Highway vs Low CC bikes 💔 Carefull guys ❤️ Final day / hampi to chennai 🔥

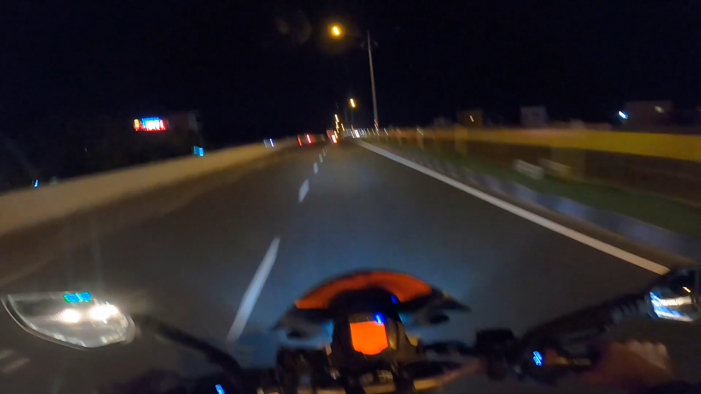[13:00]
ஒரே ரோடு அப்படியே போயிட்டே இருக்கணும். இதோட நேராக பூந்த மாதிரியில் தான் லெஃப்ட் எடுக்கணும் நம்ம.
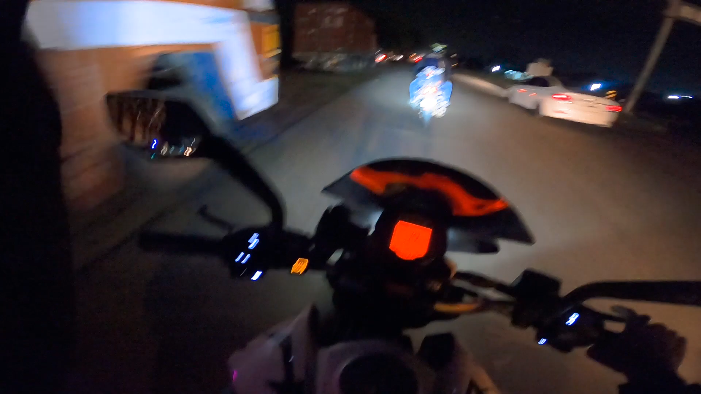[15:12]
அடிச்சிருவேன் கைஸ். அவுட்டர் ரிங் ரோட்டில் ரேபரிலாம் நடக்கும்னு சொல்லுவாங்க, இருந்தாலும் கொஞ்சம் லேட் நைட்டு, மணி ஒன்றாவும் போகுது.
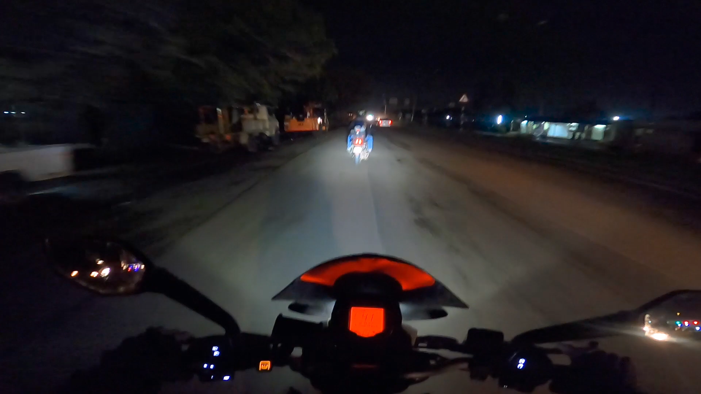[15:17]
இந்த டைமில் போக கொஞ்சம் பயமாக தான் இருக்குது, இருந்தாலும் போயிடுவோம்.